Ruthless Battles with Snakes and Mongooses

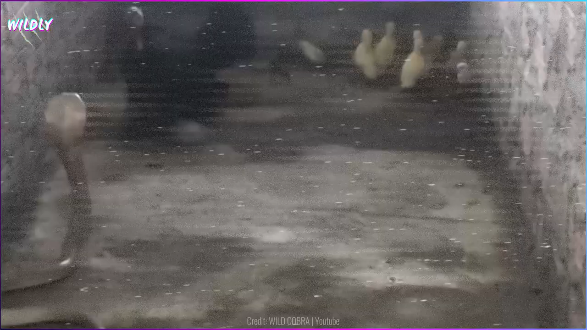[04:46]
This cobra ambushes this hen and her chicks, but the hen fights back hard until all the chicks get away.